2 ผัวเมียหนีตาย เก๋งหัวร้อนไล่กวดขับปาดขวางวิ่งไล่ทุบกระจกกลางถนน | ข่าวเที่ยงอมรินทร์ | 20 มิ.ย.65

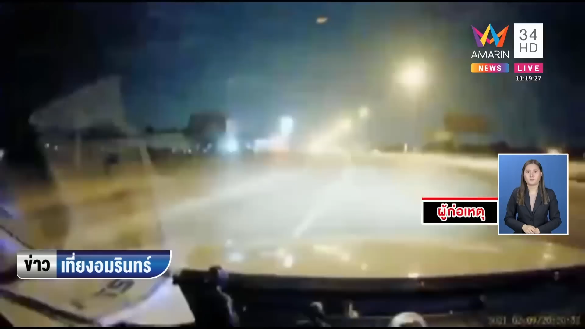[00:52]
แล้วสักผักหนึ่ง นี่ นี่ฮะ ทั้งนั่งข้างคนขับ fres maneuvering krue ลงมาแล้วมาทุบรถเขา ทางนั่นของสองผัคมาเม cueของภาพจากกล้องหน้ารถ เลยต้องเข้าเกียด ขับรถนี้ cótherเป็นจุดเกิดเห็น ก็คือ บริเวณสัภาพน์ ต่างระดับบางประอินดู มันมีชอดต่อเนื่องปล่อยได้ยาว ๆ เลยเพราะตรงจุดนี้มันเป็นทางเบียง